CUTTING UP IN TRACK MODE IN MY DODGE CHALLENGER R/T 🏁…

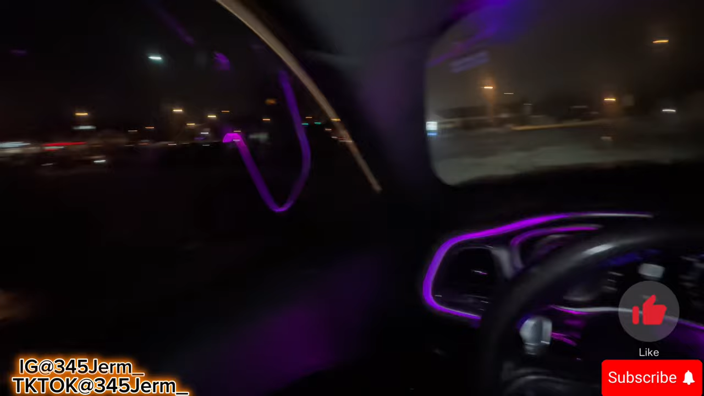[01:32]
I'm gonna crack the window real quick for y'all boys As y'all can see, I got a little bit of light, yeah We about to get in traffic Real quick for y'all boys, man We on that
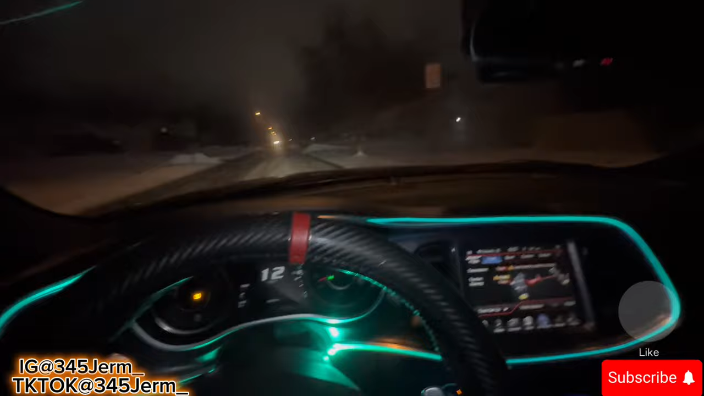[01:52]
Alright, back on the side of the street Damn, about the trail, they blocked It's wet on the street, I don't know if y'all can beep it like I can, but Let me do a third gear Nah, let me go, stop a second
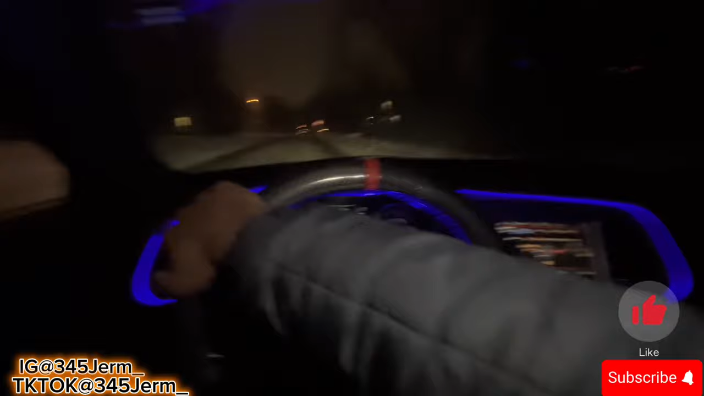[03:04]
I'm trying to stay on the low key street, so I'm gonna go straight I see they coming from that way there